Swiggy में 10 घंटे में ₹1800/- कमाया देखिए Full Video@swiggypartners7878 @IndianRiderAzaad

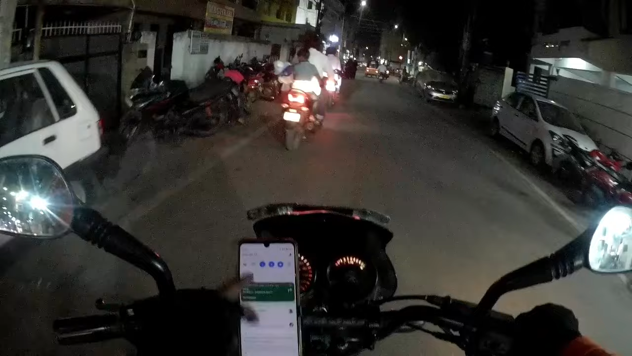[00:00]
आसिफ नगर पे हूँ मैं, रोड नंबर 12 बंजारा हिल पे भाव चाइना बोल के, देखो यहाँ से 4.5 किलोमीटर 4.3 किलोमीटर वहाँ से पिकअप बुलाया।
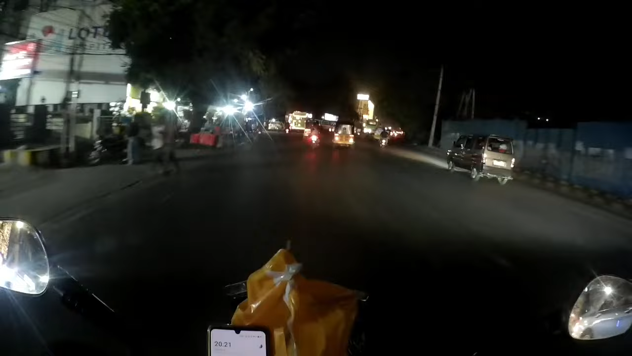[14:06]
उसके बाद से दो सर्विस का ऑर्डर करा फिर ये दो मल्टीपल डाल रहा। थैंक यू।
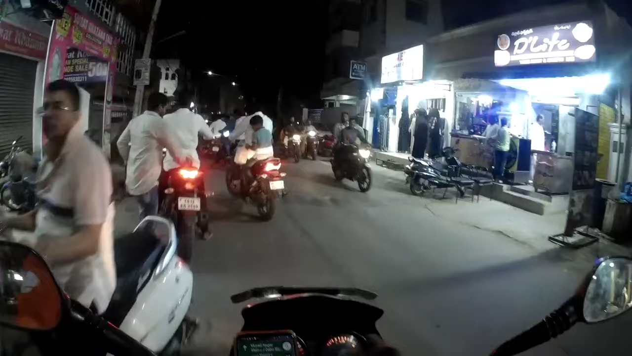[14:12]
ये देखो भाई रात के बज रहे हैं 10:15 और अभी अपन है आसिफ नगर पे, देखो आसिफ नगर पे हूँ मैं, रोड नंबर 12 बंजारा हिल्स पे भाव चाइना बोल के, देखो यहाँ से 4.5 किलोमीटर 4.3 किलोमीटर वहाँ से पिकअप बुलाया, देखो इतना लंबा पिकअप। अब आप लोग खुद सोचो आसिफ नगर से जाएंगे तो अपन
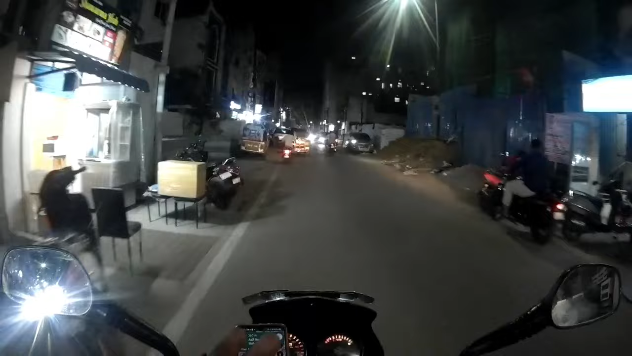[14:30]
कितने रेस्टोरेंट हैं आसपास, कितने हैं कि भाई मासब टैंक पे अकीक है, ये है वो है, यहाँ पे NMDC पे शाही रसोई है, बहुत सारे दुनिया भर के करोड़ों मिलेंगे ये एरिए को छोड़
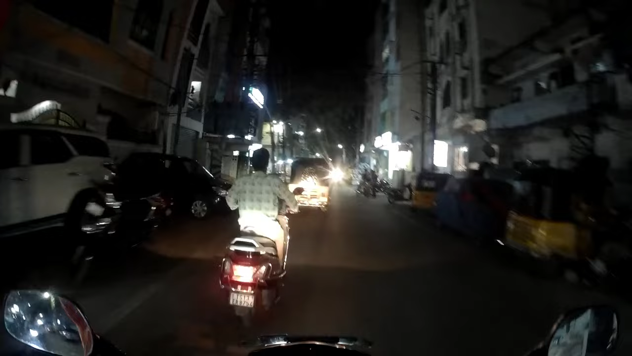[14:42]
के वहाँ तक जाते जाते पूरे करोड़ों मिलेंगे आपको रेस्टोरेंट एक नहीं। कहाँ से पिकअप करो बर्रा, रोड नंबर 12 बंजारा हिल्स पे जाके पिकअप करो बर्रा, ऐसा है ही नहीं देखो, यहाँ से घुमा लेके ट्रैफिक में जाना पूरा। थैंक यू।